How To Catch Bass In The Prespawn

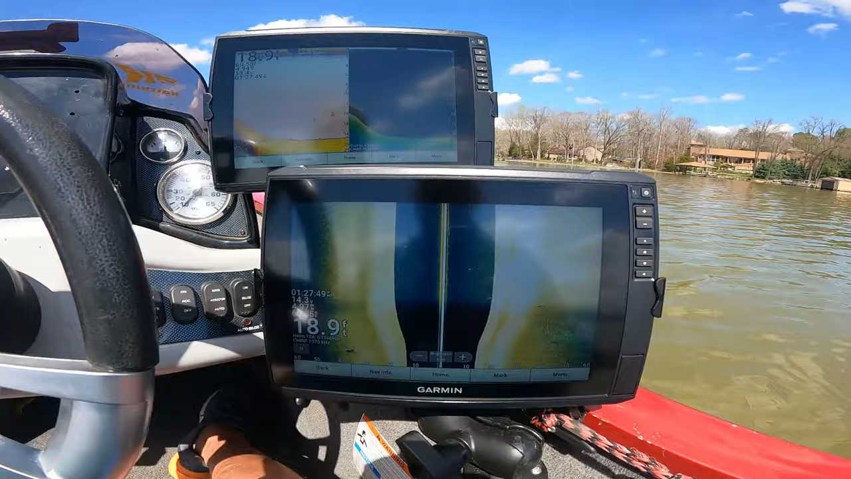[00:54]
then I'm going to start getting up around that bank.
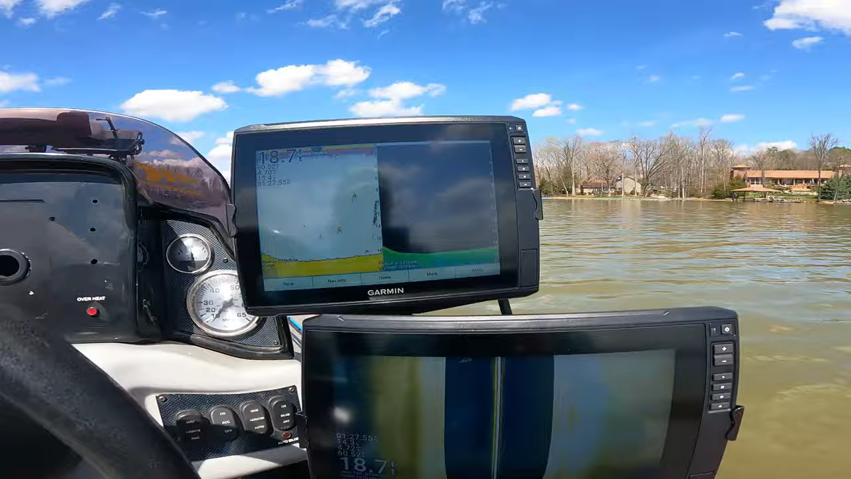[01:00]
And I do think the bass are back here. So we're running across a little bit of bait fish.